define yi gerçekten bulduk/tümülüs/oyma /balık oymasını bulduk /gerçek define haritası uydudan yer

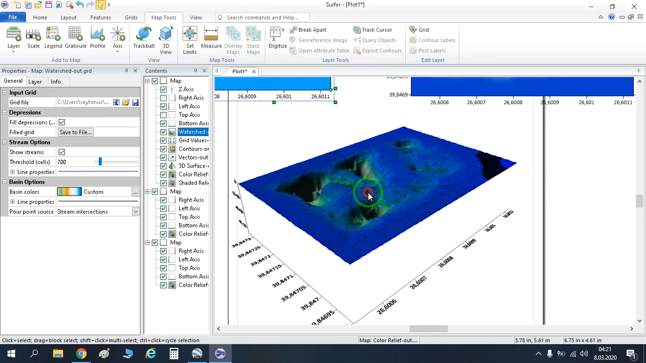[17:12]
Buradan döndürme ayarı. Track ball diyor.
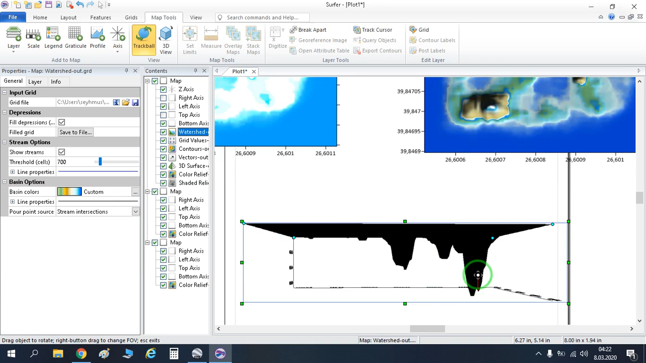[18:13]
Şurası. Şimdi bunun metrajına bakalım. Bunu tıkladık. Şunu kaldırıyoruz. Bunu tıklıyoruz. Tekrardan mesure yani metre. Tıkladık mı arkadaşlar? Şunu bir kere tıkladık. Şurada metre çıktı. O orijinal metre yani ölçtüğünüz metre bakın arkadaşlar şurası tamam mı?